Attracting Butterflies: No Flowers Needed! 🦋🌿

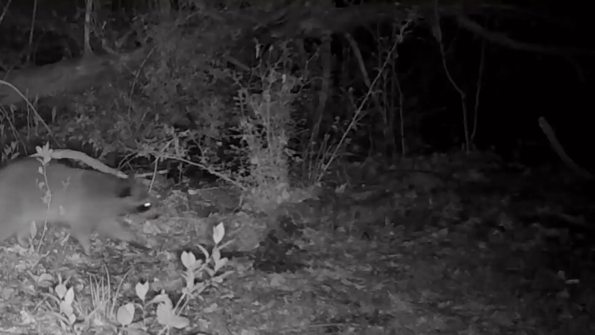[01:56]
Be sure to remove the fruit before the sun goes down, or you may end up attracting critters you don't want, like raccoons and opossums.